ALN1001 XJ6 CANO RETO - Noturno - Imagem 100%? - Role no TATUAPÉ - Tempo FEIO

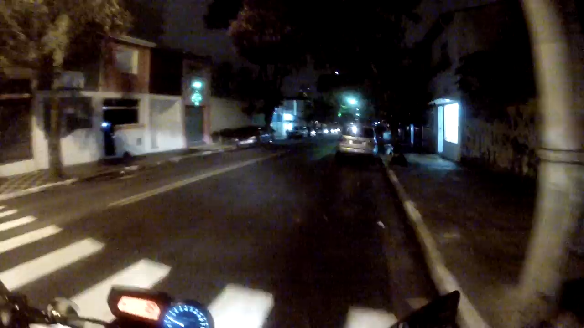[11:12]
E nada, tio, nada, nada. Vamos pra casa. Duas menininhas ali tomando breja sozinhas. Tomando breja de terça-feira é bagulho de pinguço, hein, irmão.
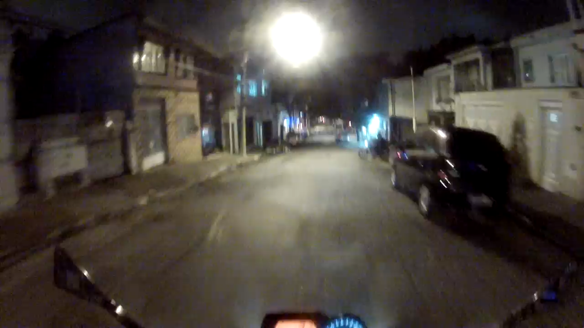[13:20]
Tem alguma viatura parada ali. Chaviseira. Tomar em quadra, isso é foda.
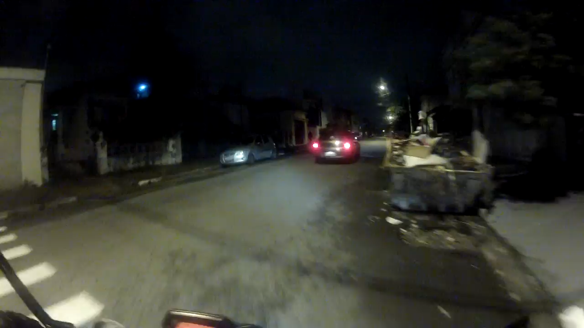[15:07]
Gordinha moreninha, outra gordinha indo embora. Ó, dá maior perigo ela indo embora sozinha, mano, nesse horário, tio.
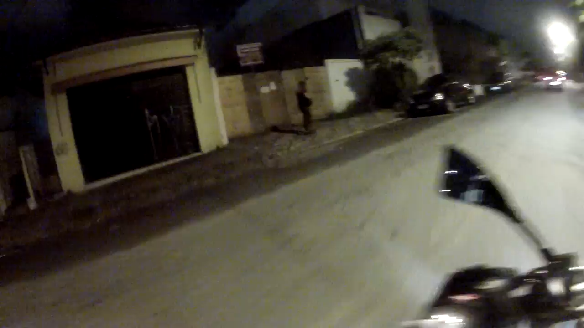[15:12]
Falando no celular ainda, fui roubado a par de vez aqui, mano. Pra casa pelado, tio, é. Era mais jovem. fazer o que faz parte, né, tio? Esse caminhão pra lá, caralho!
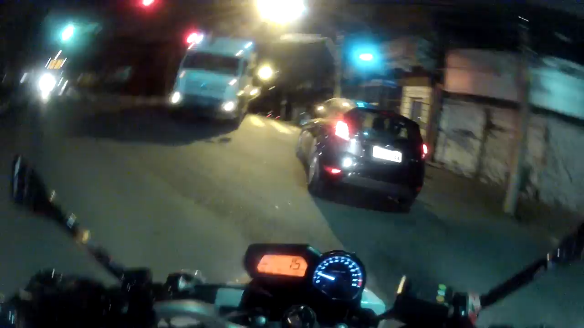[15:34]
Essa porra pra lá, irmão! Aí, olha a curvinha! Olhadinha, né, tio? Rapaziada do canal já tá ligado aqui como é que é o rolê, né, no Tatuapé.